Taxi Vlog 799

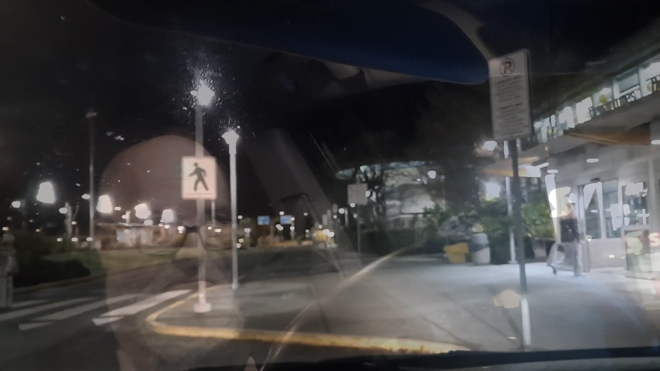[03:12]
Time is now 4.16 in the morning.
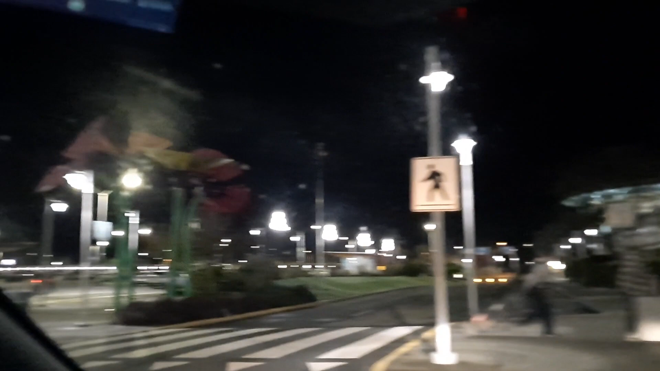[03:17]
As you can see, I'm at the airport. I just dropped off a customer, and it was nice.
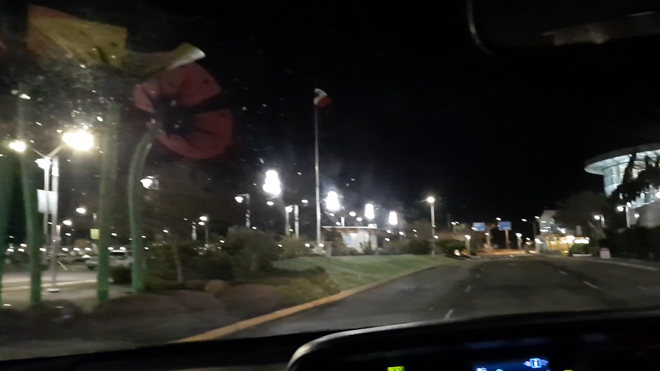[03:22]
She had no luggage. She's just going home to Manitoba for a short visit.